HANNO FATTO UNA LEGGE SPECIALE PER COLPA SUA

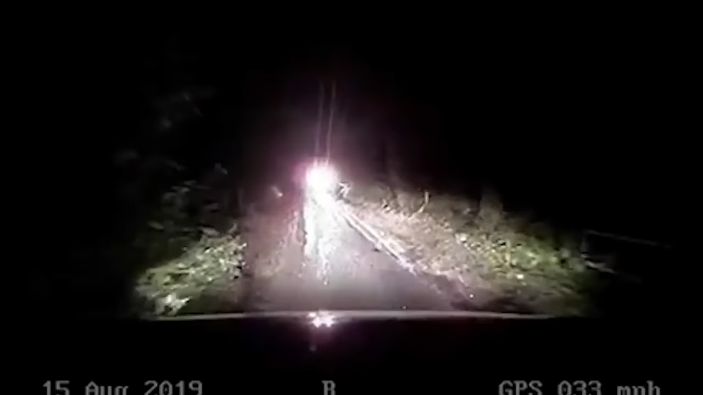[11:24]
Le due auto quindi si stanno venendo incontro e appena arrivano a pochi metri l'una dall'altra entrambe inchiodano. C'è da specificare che Andrew e Shaw si trovano in un'auto in borghese quindi non c'è scritto polizia ovunque o cose simili.
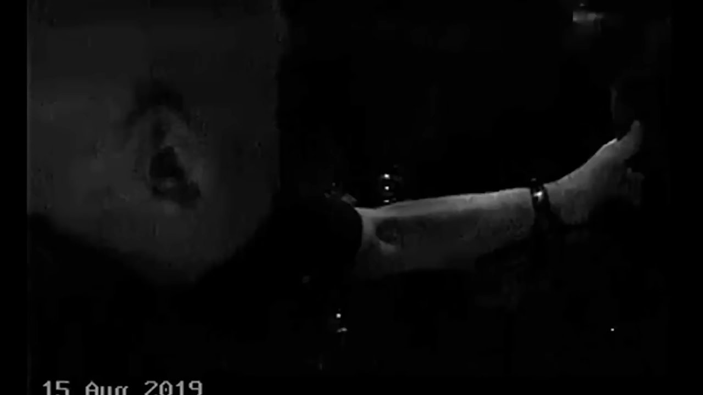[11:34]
Per evitare di destare i sospetti, non accendono neanche la piccola lucina blu della polizia.